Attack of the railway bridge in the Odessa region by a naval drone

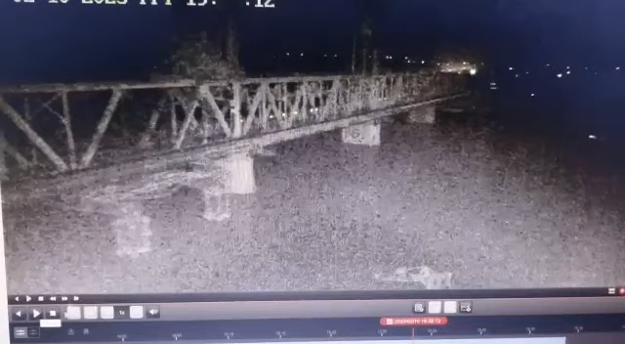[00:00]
Ёлка, давай. Вот он идет. Это в реальном времени, да? Да, это реально. Это беспилотник. Вот он сейчас шарахнет. Второй был такой же? Нет, один.
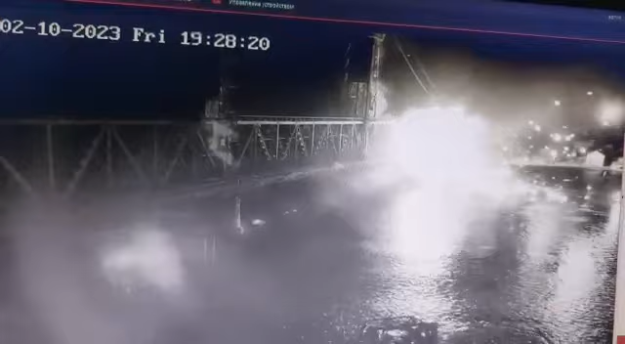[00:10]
Вот он, видите, с той стороны. Давай мне камеру, сейчас, что там сейчас происходит. Сюда.